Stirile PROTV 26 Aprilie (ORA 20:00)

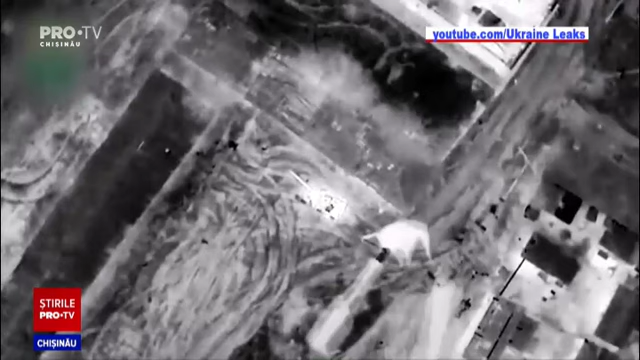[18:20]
O persoană a fost ucisă, iar alta a fost rănită.
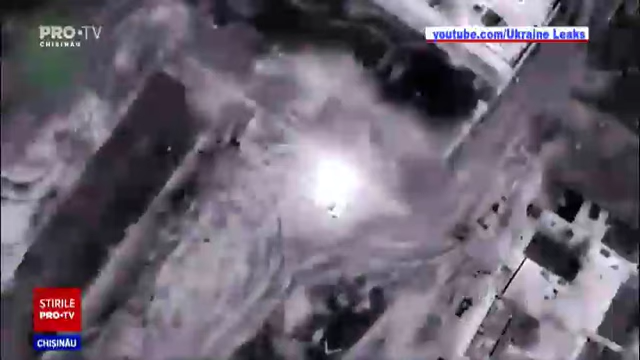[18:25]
În aceste imagini ar apărea una dintre rachete înainte de a-și atinge ținta.